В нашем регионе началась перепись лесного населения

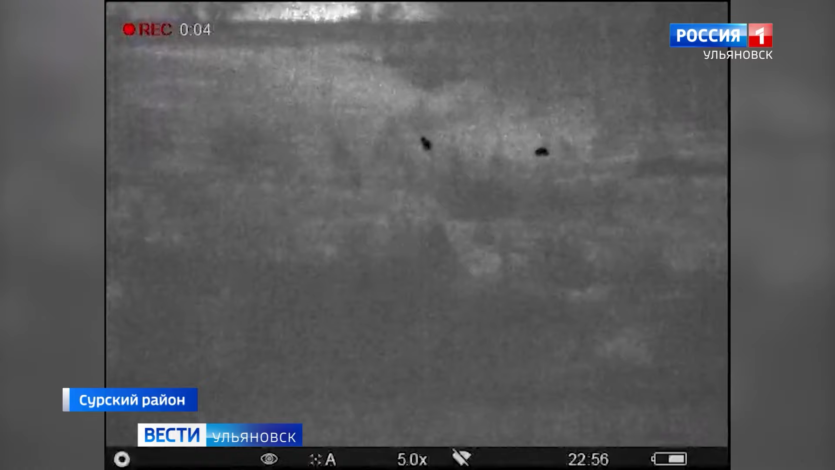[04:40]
На фотоловушке из Сурского района медведица и медвежонок. Здесь же зверь лег в зимнюю спячку. Но лесорубы его разбудили.